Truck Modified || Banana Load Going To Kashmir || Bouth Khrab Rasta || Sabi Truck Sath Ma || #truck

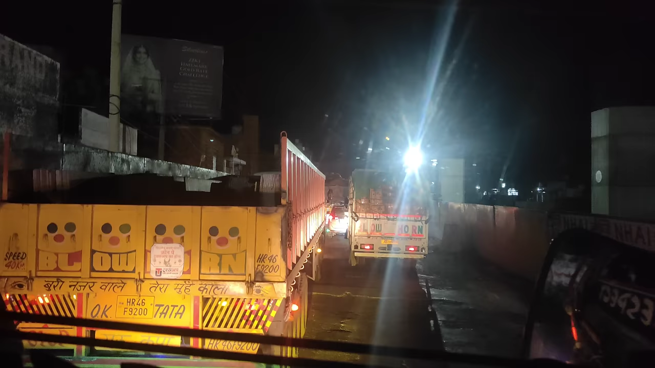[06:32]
पहुंच गए थे अभी हम सांबा, और इधर जाम देखो कितना लगा हुआ है, बुरी हालत है जाम से, जाम ही बहुत लगा हुआ है। कब पहुंचेंगे श्रीनगर, टाइम ही 3 बजने वाले हैं, टाइम ही बड़ा लग गया।